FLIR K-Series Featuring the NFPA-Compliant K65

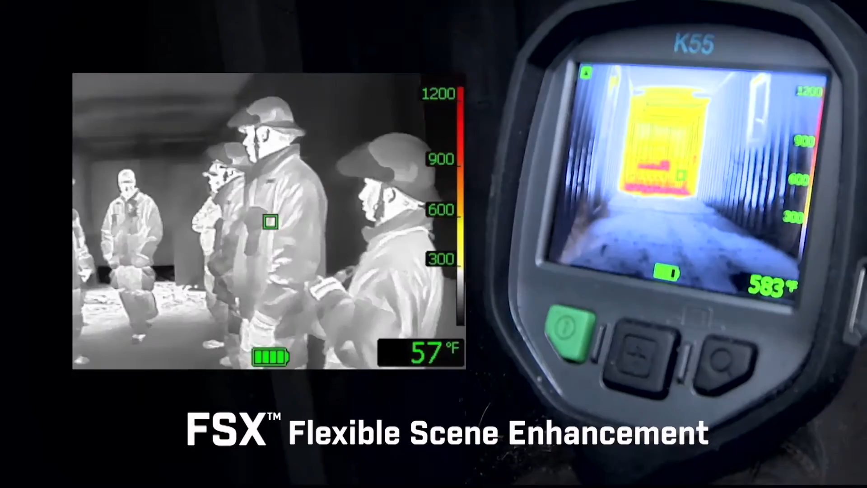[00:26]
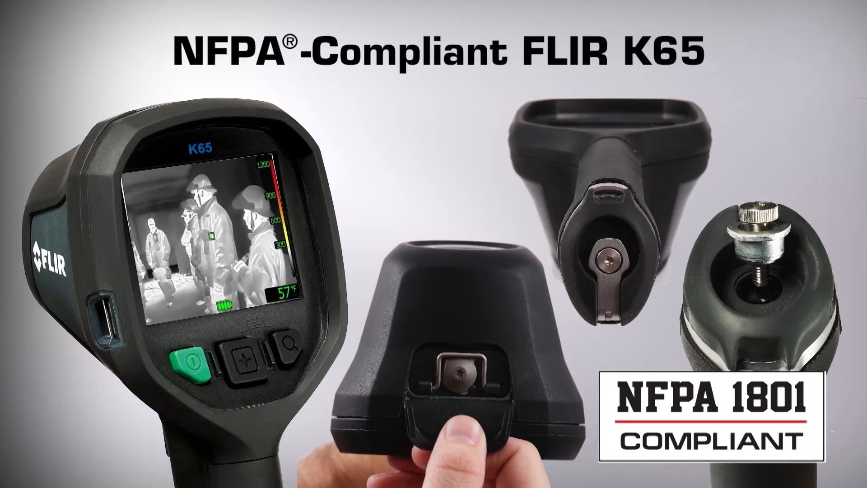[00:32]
FSX provides unprecedented thermal image
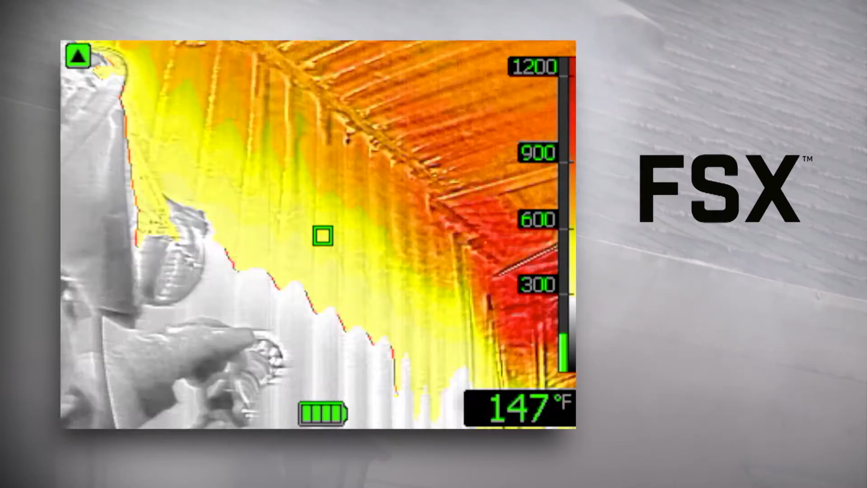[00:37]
On screen: spot 147°F
detail in real time to help make it even easier to identify targets and find your way through the smokiest,
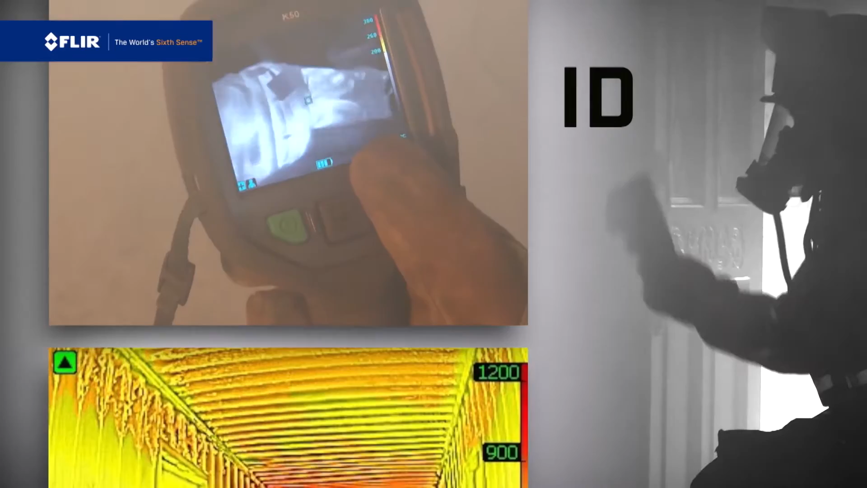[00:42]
darkest environments.
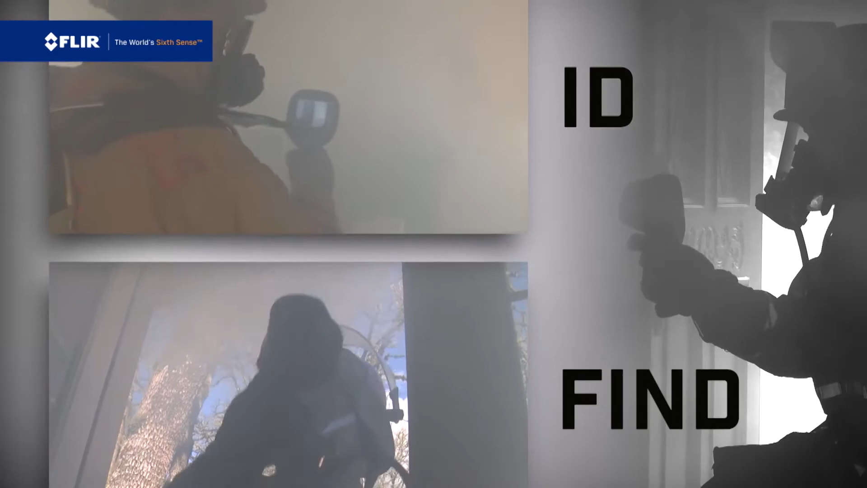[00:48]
All K-Series cameras feature a large, bright LCD.
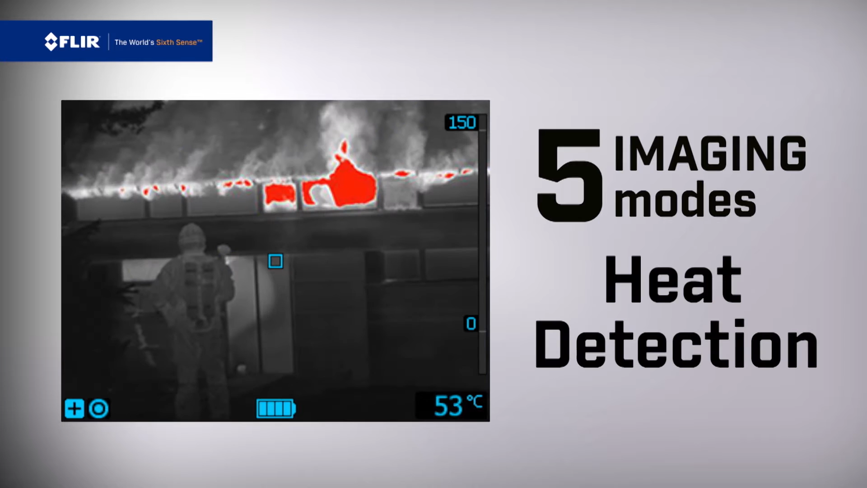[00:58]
On screen: spot 53°C
The center oversized button makes it easy to switch between them,